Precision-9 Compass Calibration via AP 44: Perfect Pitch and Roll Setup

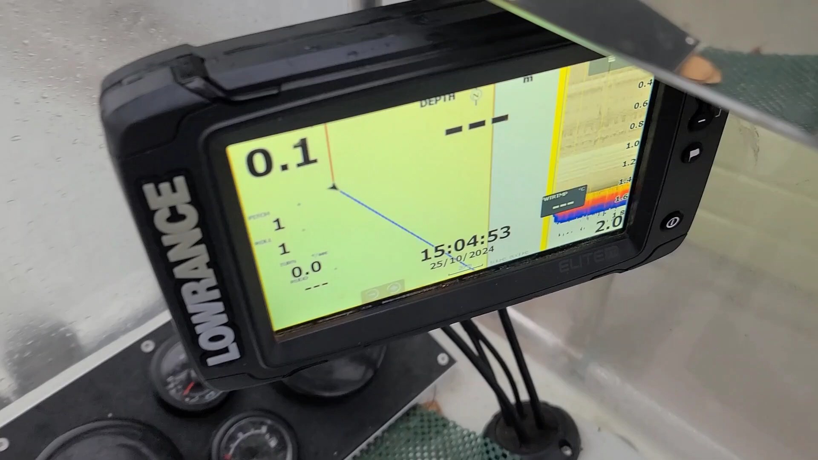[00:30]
And look when I'm on the ground on the trailer straight then I have pitch one and roll one before any calibration.
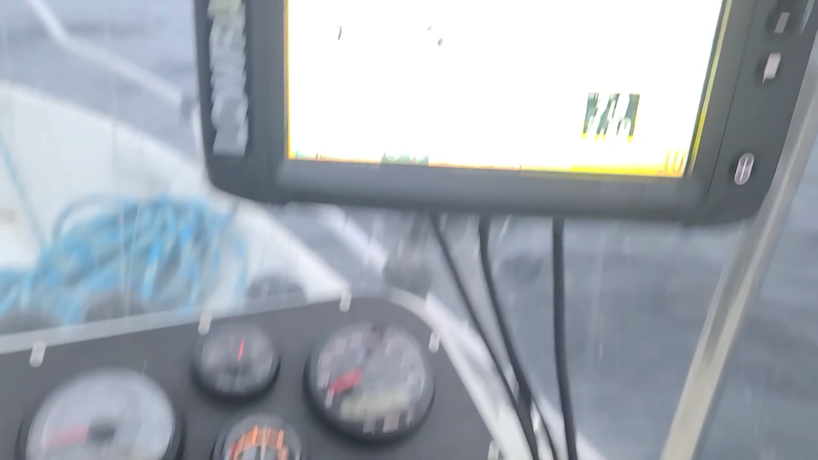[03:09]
see pitch three and roll five